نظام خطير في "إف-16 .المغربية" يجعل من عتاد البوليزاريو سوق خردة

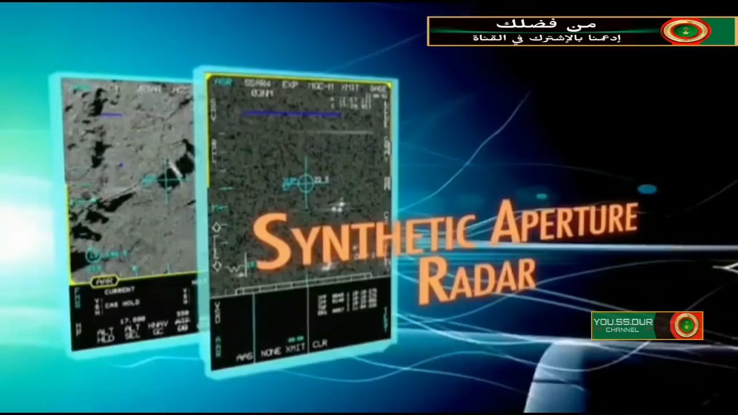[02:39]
والتوالت النسخ والتي لم تقدم الكثير، فكان
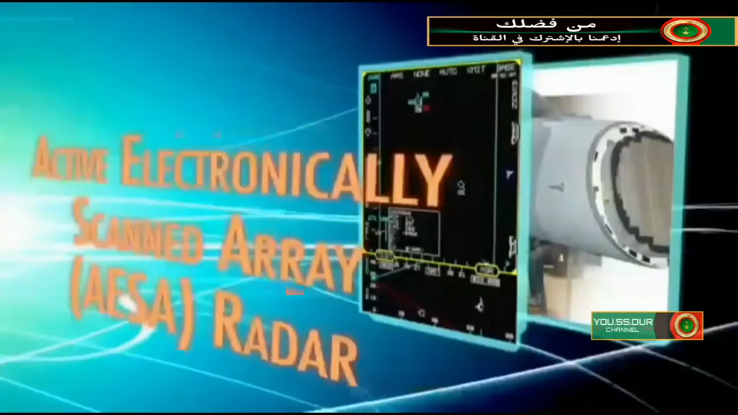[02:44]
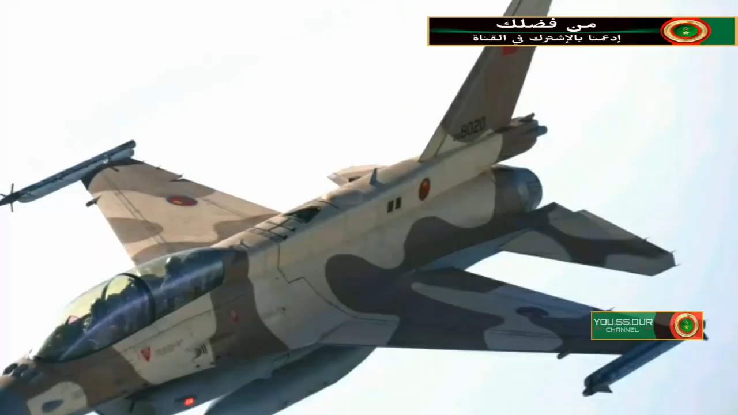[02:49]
آخر إصدار من هذه الفئة وهو V9 الذي تحمله F-16 بلوك 52 المغربية.
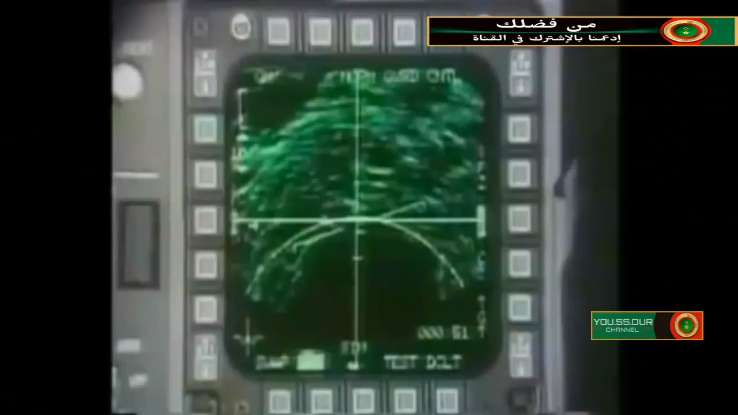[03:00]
كتميز هذه النسخة هذه بقدرتها الفائقة على تحليل المعلومات وتزيد بنسبة مئوية عن الرادارات السابقة،